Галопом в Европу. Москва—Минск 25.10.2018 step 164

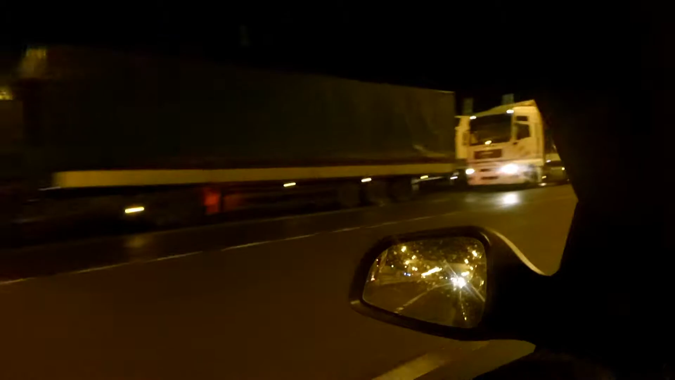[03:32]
Вот такие вот здесь очереди из большимеров. Граница ничем не примечательная.
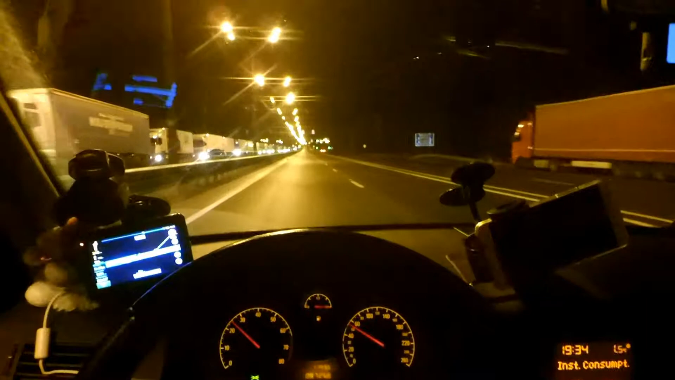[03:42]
Сзади нас остался пункт досмотра. Ничего даже нас не остановили. Проверяют документы. Особо выборочно проверяют документы. Ну что, у нас время полвосьмого. Мы немного потусовались в Смоленске. Большая очередь из грузовиков до границы со стороны Белоруссии.
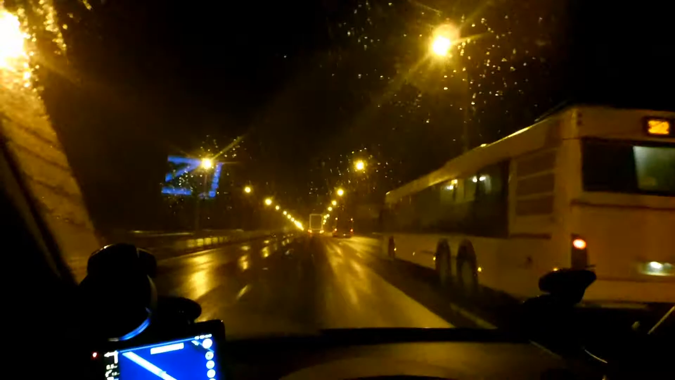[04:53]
Ну что, время 22 часа 25 минут. Въехали мы в Минск. Сейчас мы поедем к нашим постелам.
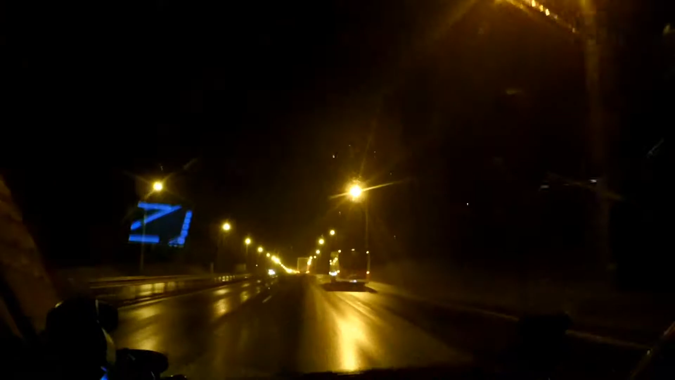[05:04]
Они живут как раз на окраине Минска, что очень удобно нам будет потом и выезжать отсюда. Мы не едем в центр. Погода так себе в Минске. Дожди. Надеюсь, в Европе все-таки по суше. Не хотелось бы сейчас дождей. Странные указатели были на платную дорогу. Не совсем я поняла. Во время всей трассы были указатели, что дорога платная.